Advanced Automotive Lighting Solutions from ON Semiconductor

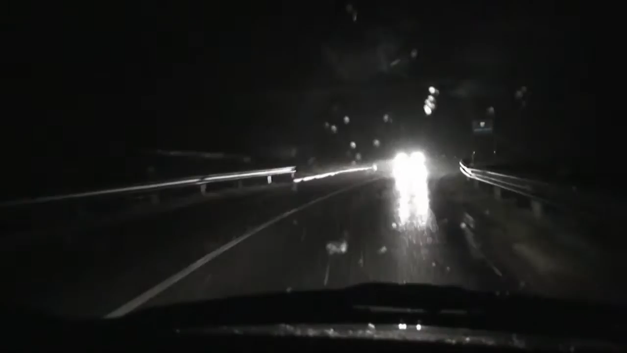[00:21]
especially with oncoming vehicles and in adverse weather conditions. With standard lighting, approaching vehicles can be distracted or even blinded by the glare of oncoming vehicles,